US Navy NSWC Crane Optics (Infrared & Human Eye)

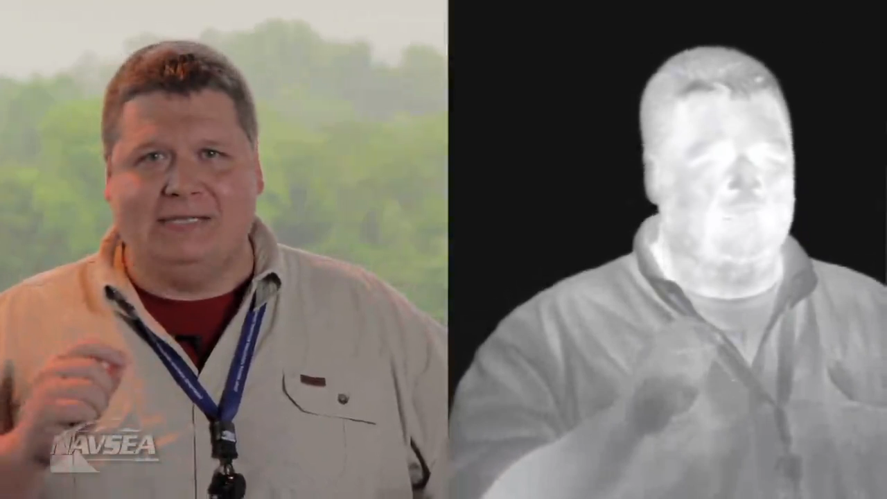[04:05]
Heat is given off in the infrared spectrum. This is what we call a thermal signature. As you can see, the images are in grayscale.
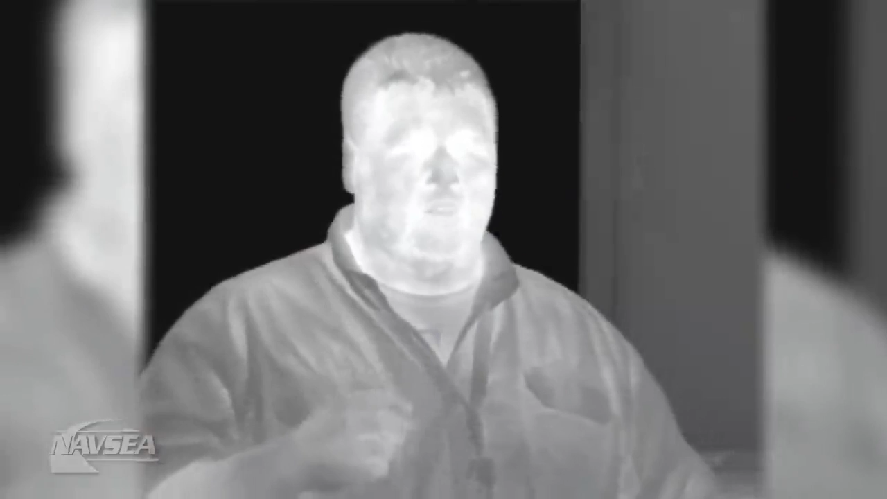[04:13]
The brighter or wider the areas of the image correspond to warmer temperatures. And the darker areas represent cooler temperatures.